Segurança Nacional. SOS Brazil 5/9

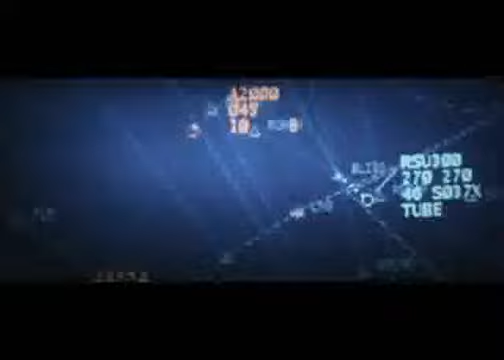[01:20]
Desculpa, não conheço. A aeronave desconhecida rompe uma proa de Manaus 300 milhas ao norte.